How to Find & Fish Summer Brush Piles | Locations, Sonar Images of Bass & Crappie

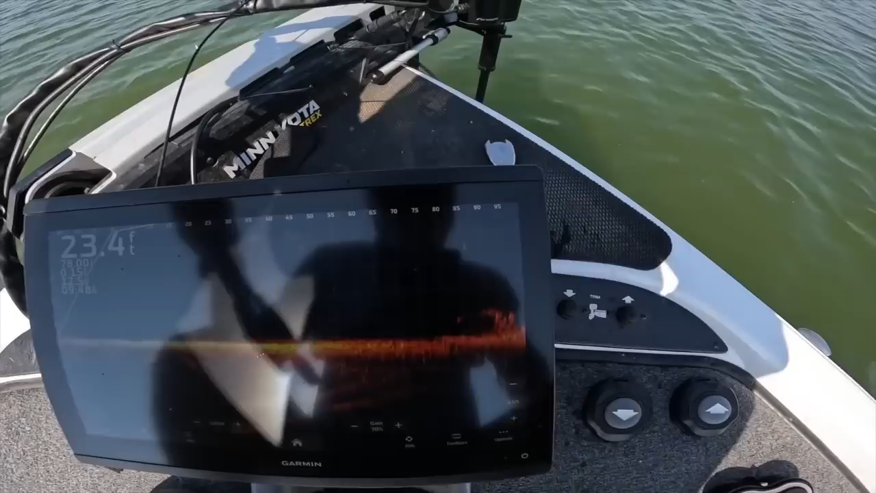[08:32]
On screen: depth 23.4 ft
i usually will keep my settings around 75 i'm really looking i'll go to 100 i just saw a bat there's a bass coming out we're getting a little too close for comfort for him
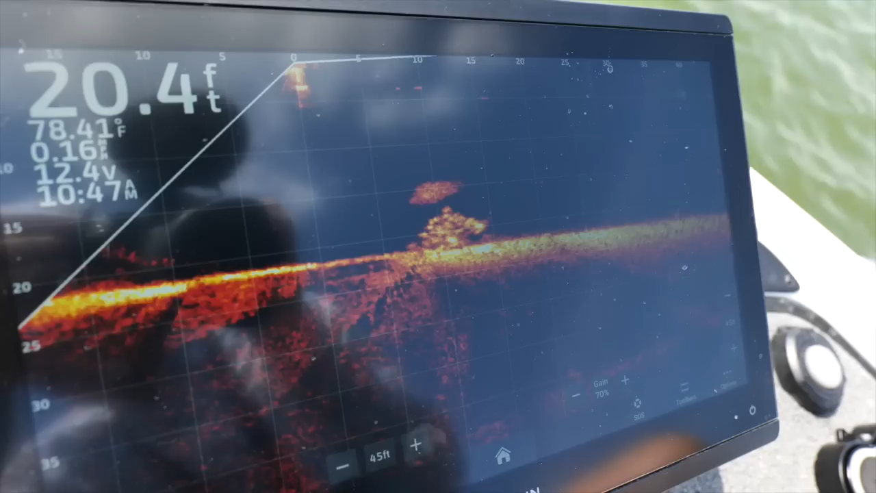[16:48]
On screen: depth 20.4 ft
i can dangle a couple of these schnickerdoodles up here that's gotta happen i mean
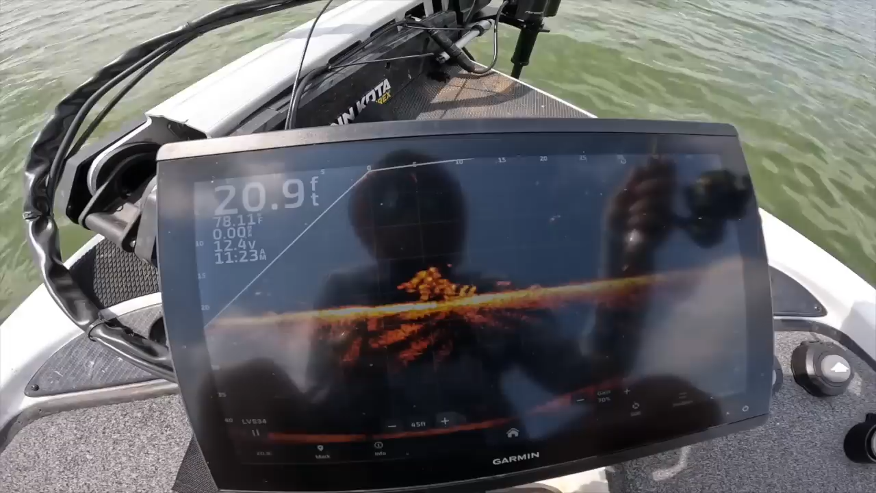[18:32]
On screen: depth 20.9 ft
perfect trajectory i'm just going to try to float it right above those parts there we go oh my gosh big big crappie just came off right there
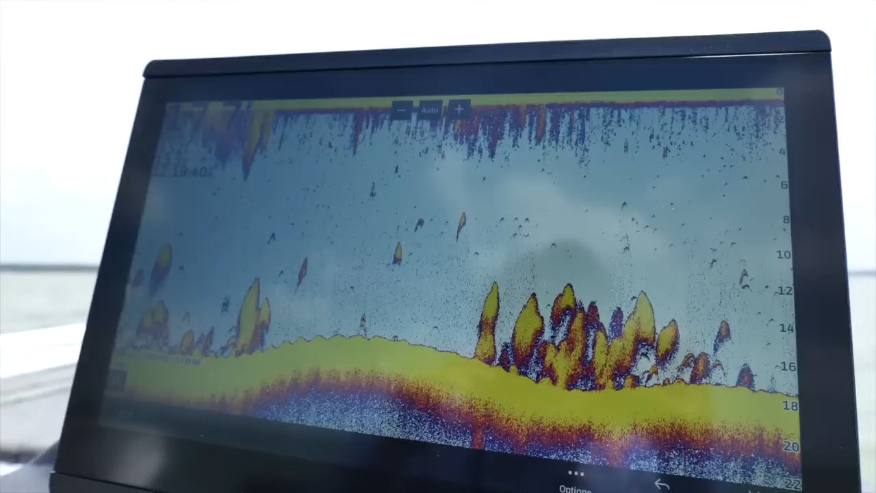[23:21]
in the summertime you get in that zone where the fish like to hang you will
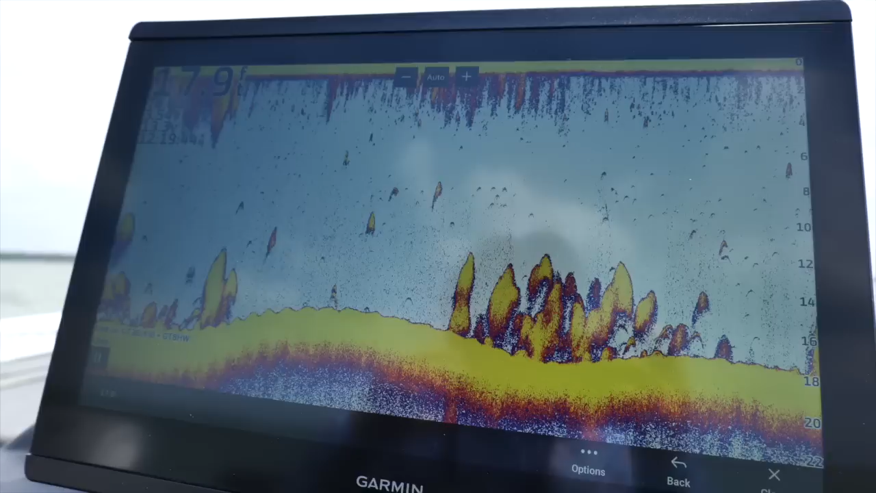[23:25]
see fish everywhere not necessarily bass but you are going to see all sorts
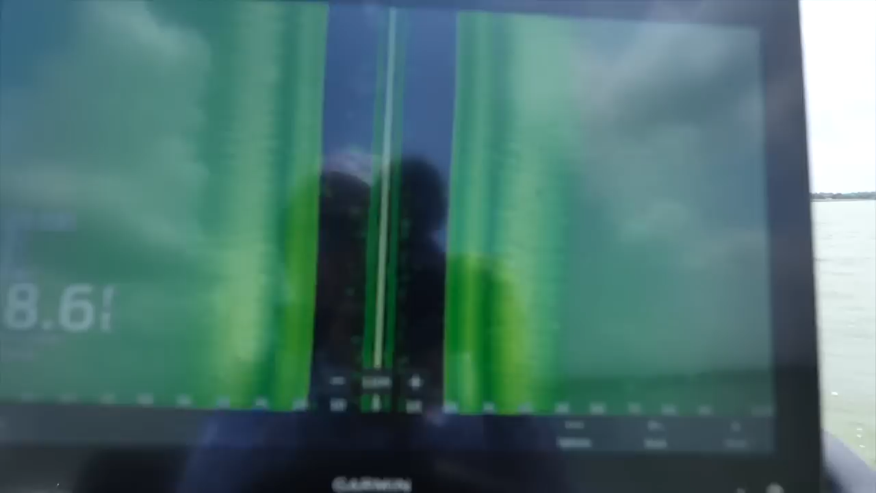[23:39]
just so hard to know that they're bass or not so you can get on a wild goose chase
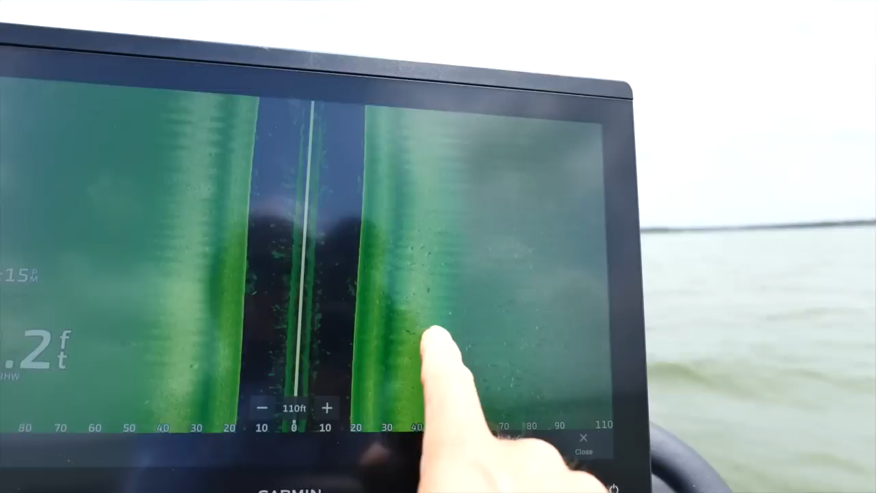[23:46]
chasing around fish that look like bass but i guess the best advice to that is
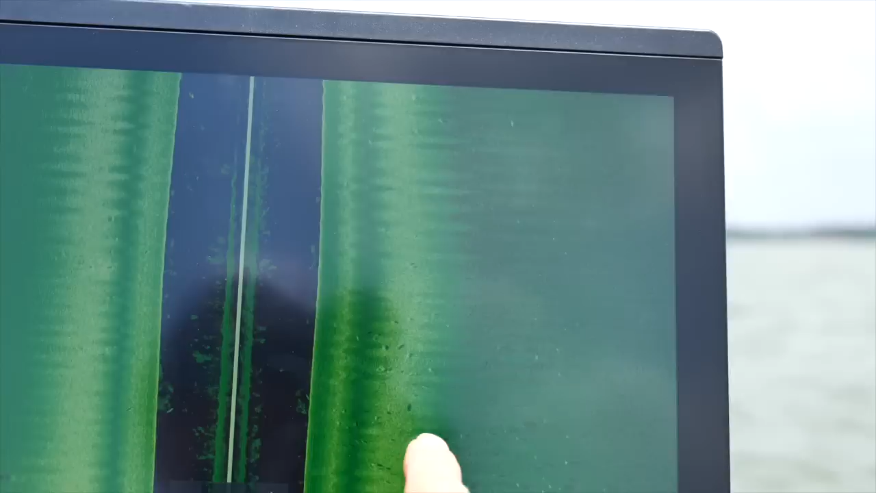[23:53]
if it's something that looks like good cover close a hard bottom mass love hard bottoms a
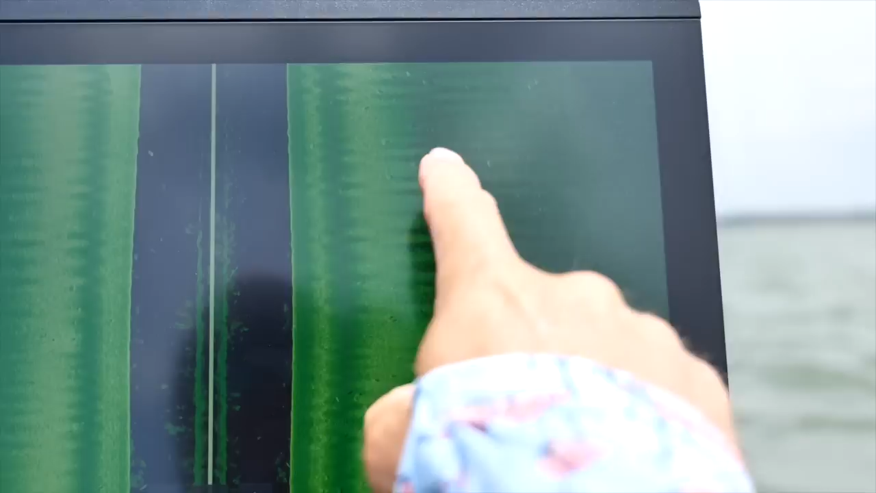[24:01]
lot of predatory fish love hard bottoms then you're most likely going to have a few bass in there but if it's just like silty
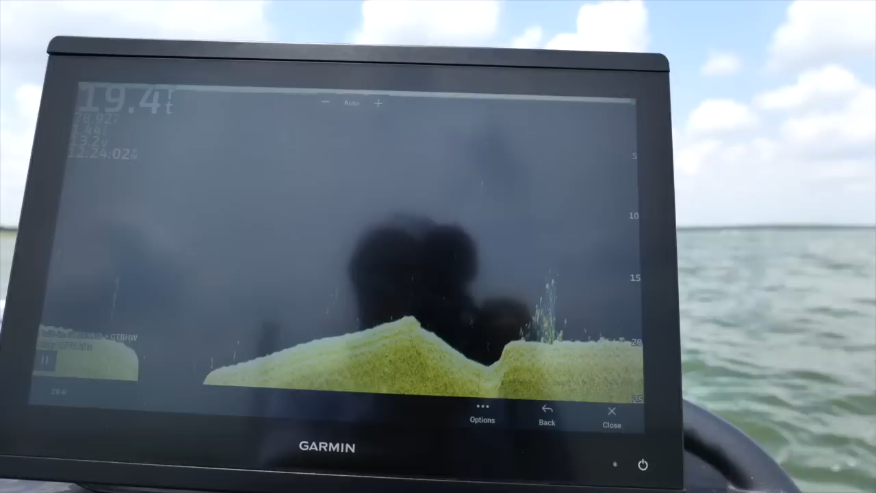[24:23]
right there obvious tree looks looks like we got fish in it so we'll give it a shot
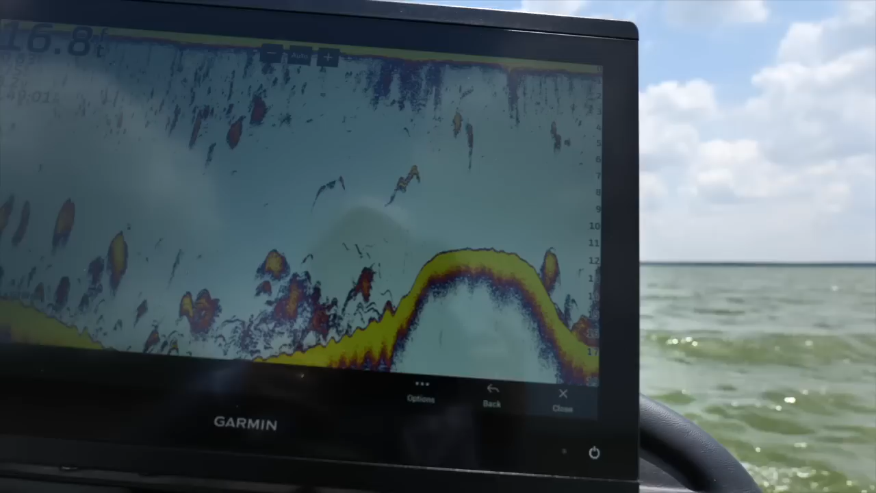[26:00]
what to look for here this is 2d old school standard that's what brush looks like and when you're sitting over the top of it not moving very much you're going to see the lines get flatter
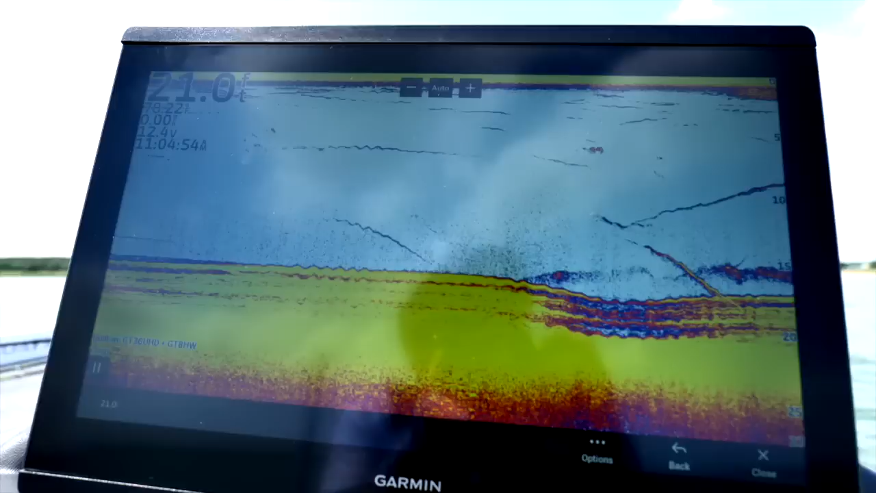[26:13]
On screen: depth 21.0 ft
and if you're moving over it it's going to obviously make an arc
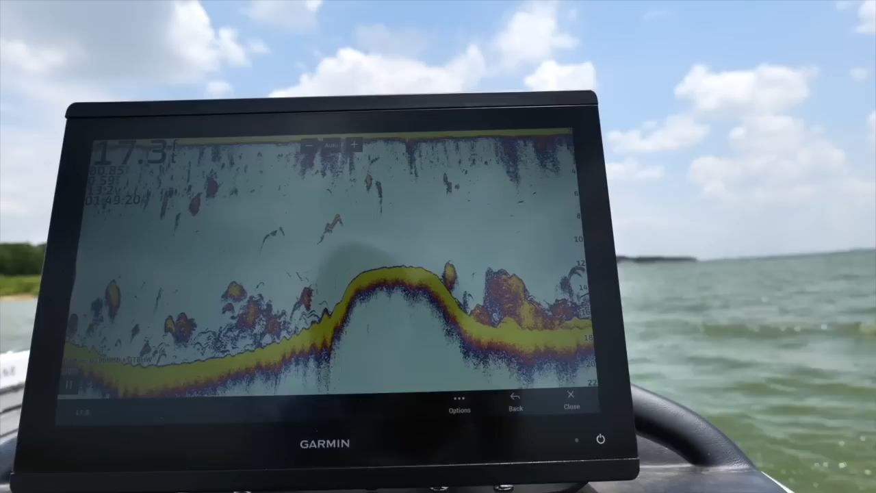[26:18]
but that's what the brush looks like you can see the lines going up those are the different branches it kind of tapers off it looks like there's
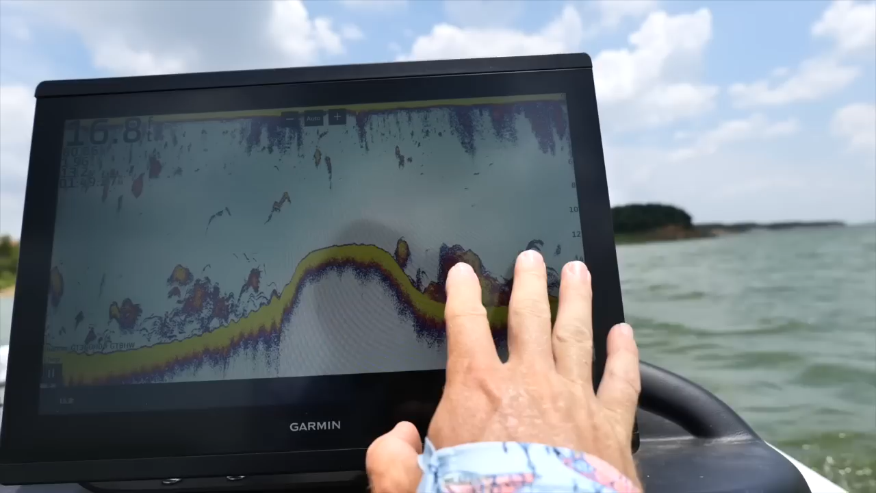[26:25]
some bait in here a couple of individual fish that you can see and
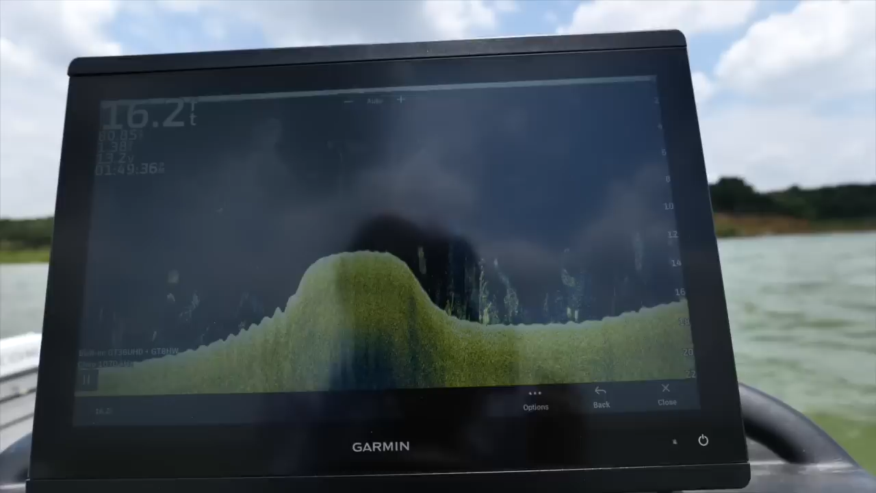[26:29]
On screen: depth 16.2 ft
then this is the down scan so you can see the tall brush see a couple fish in the top not
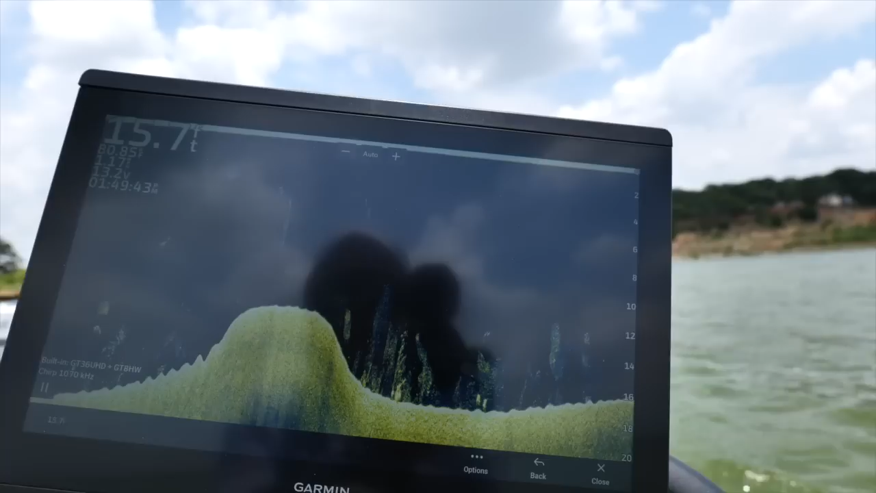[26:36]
not a whole lot going on but i wanted to show it to you guys so now with the scope you can really see it open
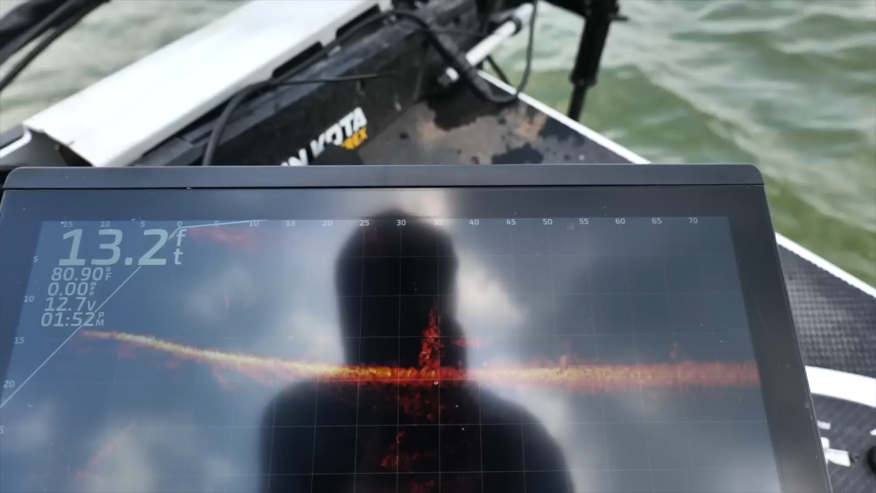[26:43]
On screen: depth 13.2 ft, water 80.90°F
up like there is that christmas tree we were looking at you can see just a couple of fish and top it's mostly like bluegill back
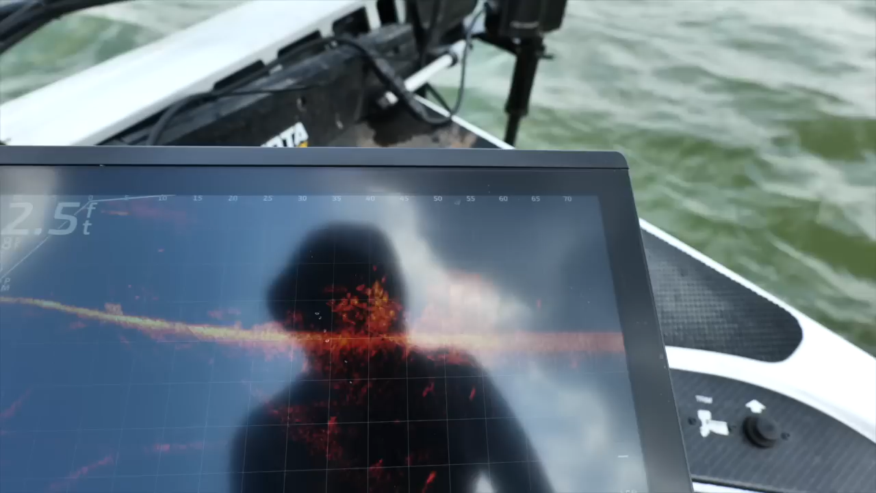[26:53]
behind it there's just a series of those trees that are just bunched together studying that brush is kind of important because it